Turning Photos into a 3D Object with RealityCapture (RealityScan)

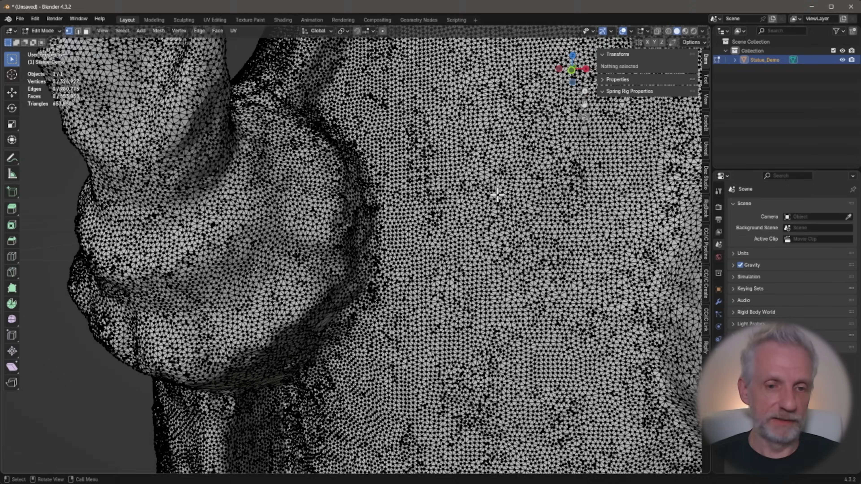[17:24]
So it's going to be very dense if you look closely. But it's very, it's fairly uniform. So you can go and remesh it. Now, of course, you can do some cleanup here.
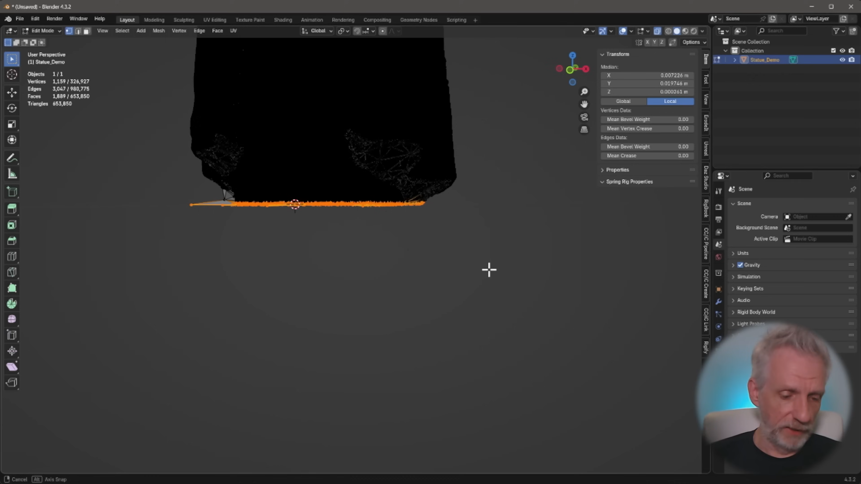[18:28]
But the other option is if I undo that, just go and X the vertices and then all these extraneous bits will go away.